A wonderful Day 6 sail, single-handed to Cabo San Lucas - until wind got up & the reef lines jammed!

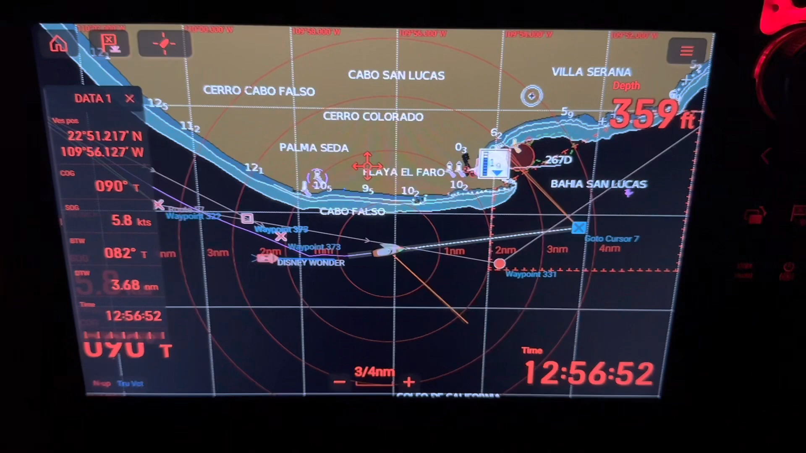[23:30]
And we're just rounding Cabo Falso at Cabo,
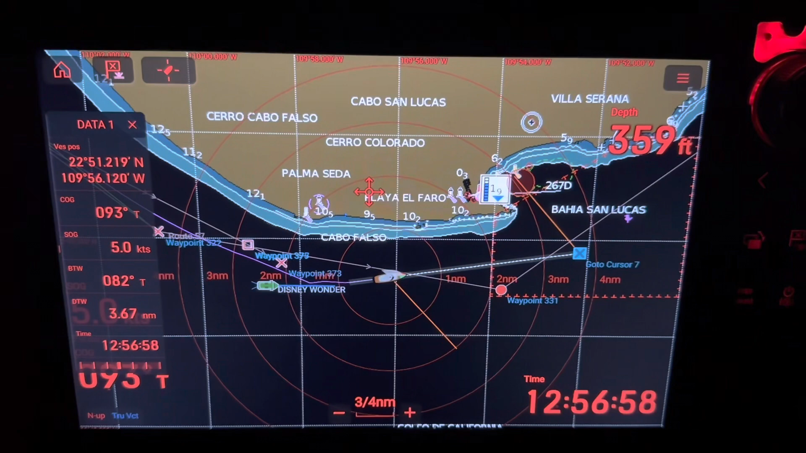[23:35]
uh, at, uh, San Lucas. Cabo San Lucas. So, um, yeah, we're trying to head fairly quickly if we can while the engine is not overheating, uh,
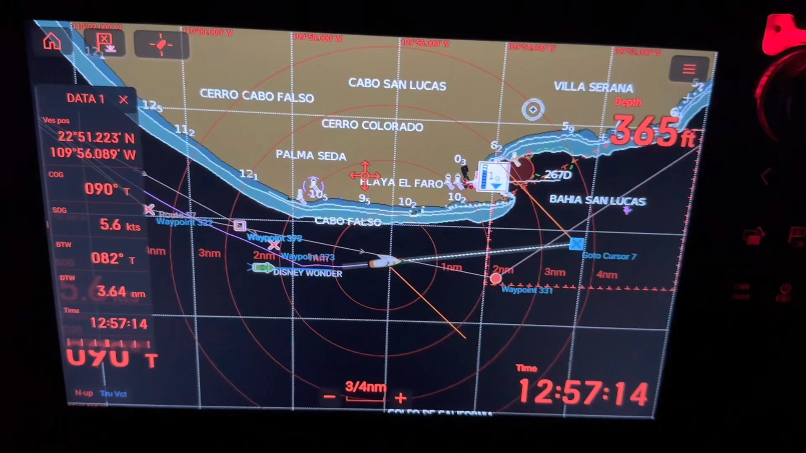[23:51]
trying to get underway towards San Jose del Cabo, which is still a little bit away.
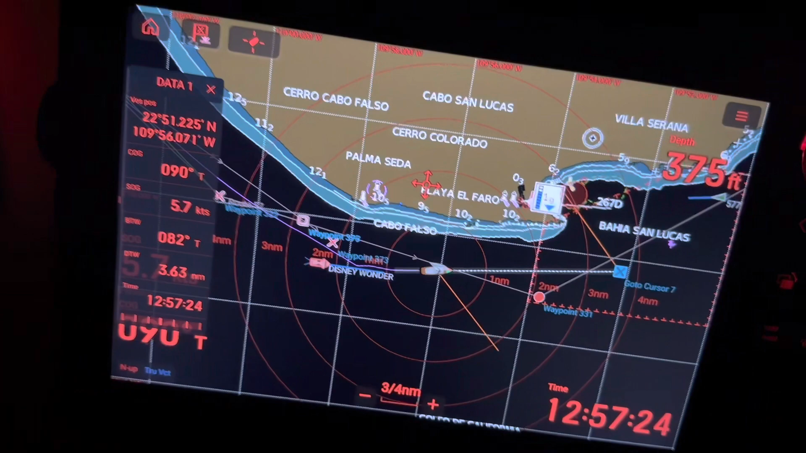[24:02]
So, uh, the pheasant waypoint is three miles away.
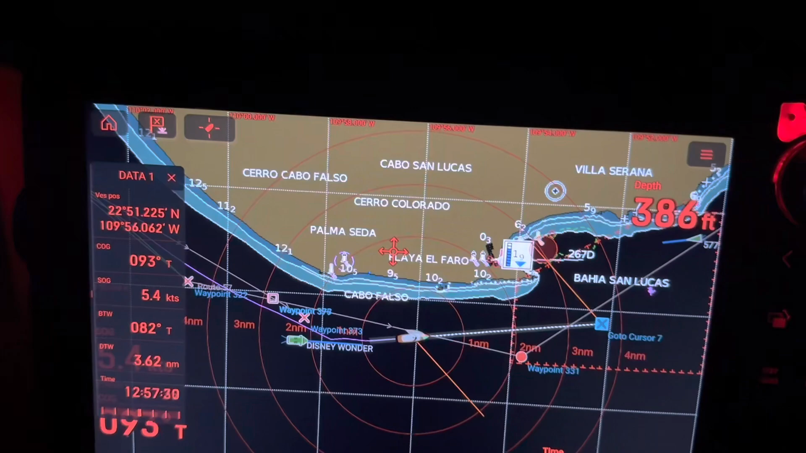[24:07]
And I think we've got still a distance